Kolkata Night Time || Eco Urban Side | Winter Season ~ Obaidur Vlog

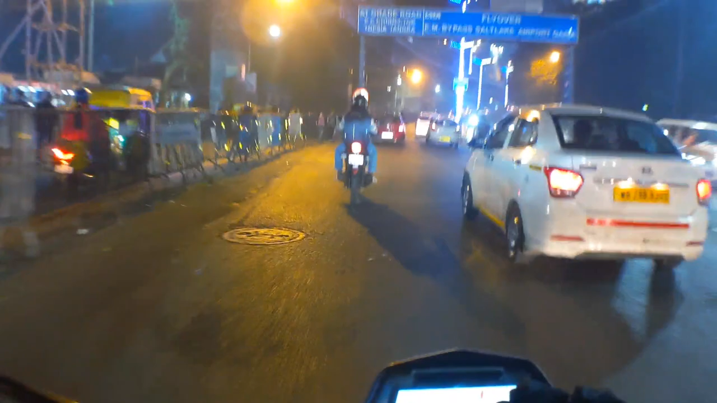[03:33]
তো মা ফ্লাইওভারটা প্রায় 4.5 ইয়া 5 কিলোমিটার অলমোস্ট, অনেকটা বড়। একদম পার্ক সার্কাস এন্ডিং থেকে শুরু করে একদম সল্ট লেকে, হ্যাঁ একদম সল্ট লেক অবধি। তো চলো, রাস্তাটা খুবই ভালো। আর যেটা এক্সপিরিয়েন্স আমার মনে হয় বাইক চালাতে গেলে না, কম মানে সিটি টাইপসে এবং কি কলকাতার মধ্যেও না,